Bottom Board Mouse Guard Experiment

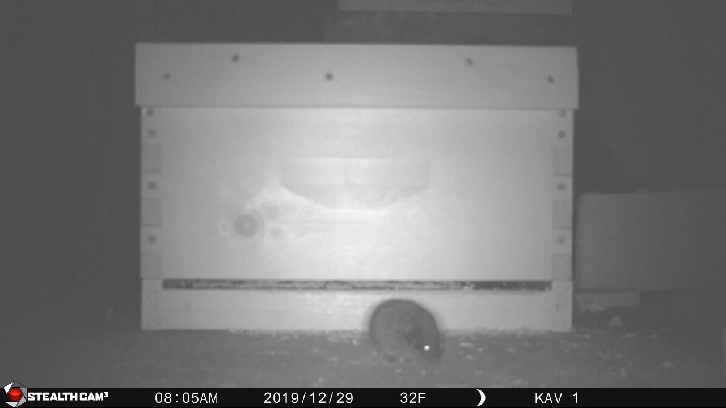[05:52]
well after two nights of watching this hive with the bird seed inside